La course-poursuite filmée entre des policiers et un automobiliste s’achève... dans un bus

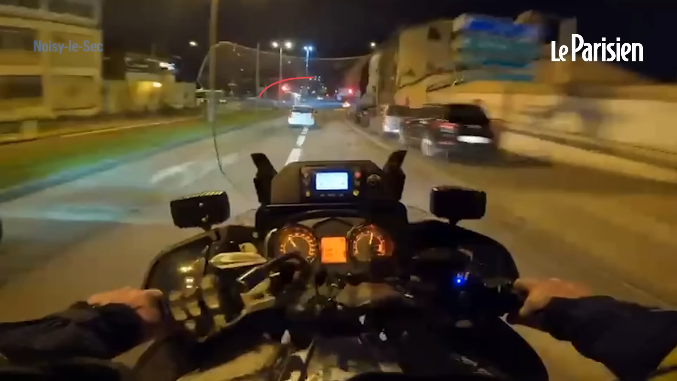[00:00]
Oh ! Oh ! Allez ! Ça va se coucher ! Ça va se coucher ! C'est le fou d'être sous-voté ! Oh ! Allez ! Ça va se coucher ! Ça va se coucher ! On va reprendre rue Paris, rue Paris, R23, rue Paris